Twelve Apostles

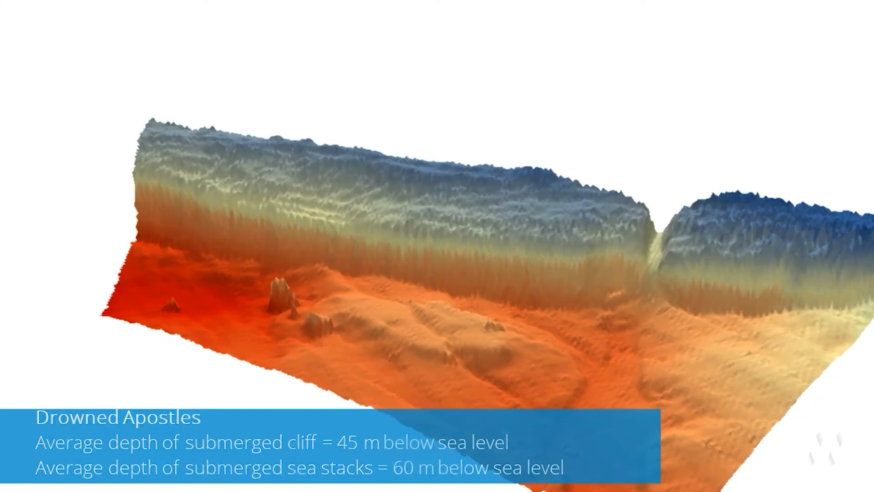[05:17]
They're deep in the ocean, about six kilometres out from the Twelve Apostles.
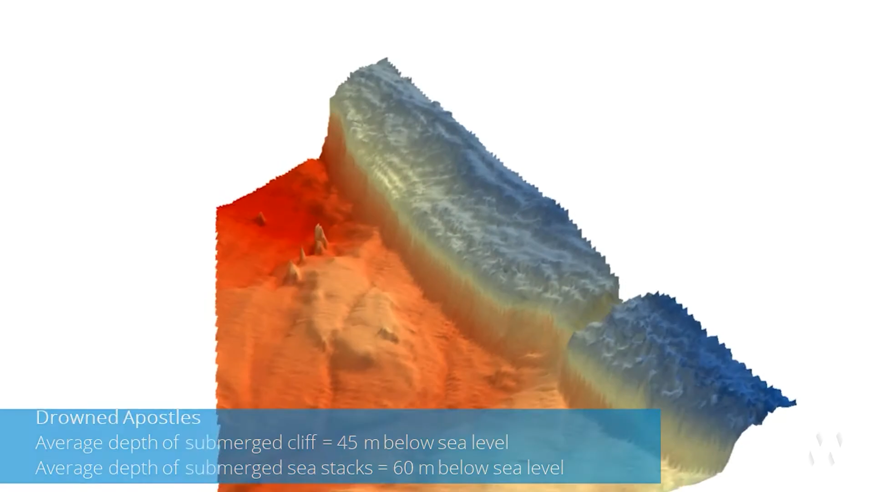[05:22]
These five limestone stacks are around 10 metres tall and stand in front of an ancient underwater coastal cliff. Scientists say that it's highly unusual to find stacks like this in the ocean.
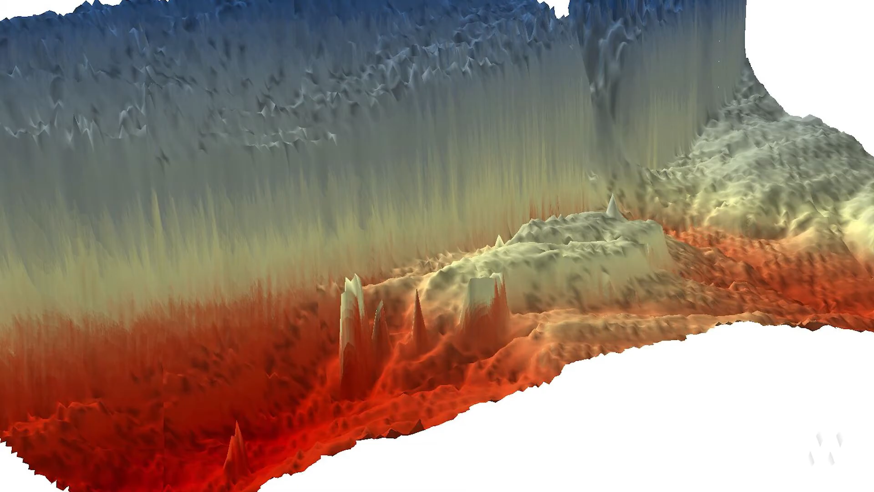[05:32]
They say that around 20,000 years ago, the underwater cliff would have been above the water, and the view from it of the five apostles would have been very
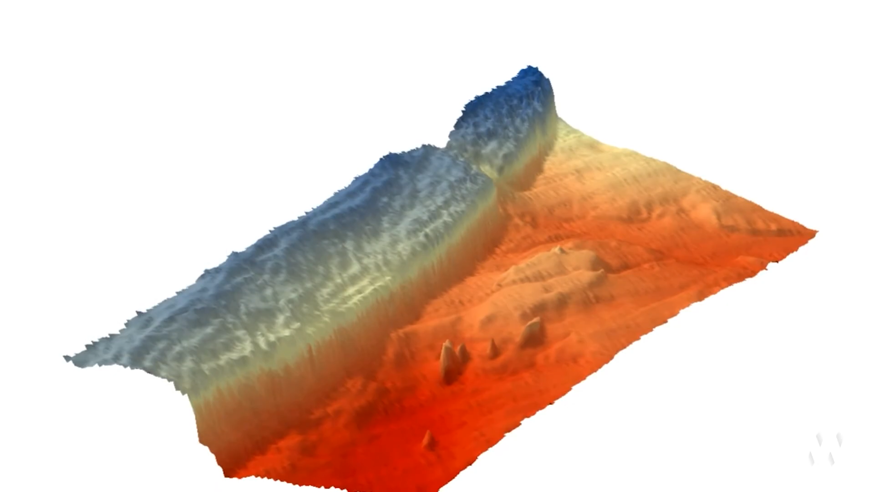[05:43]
similar to today's clifftop view of the Twelve Apostles.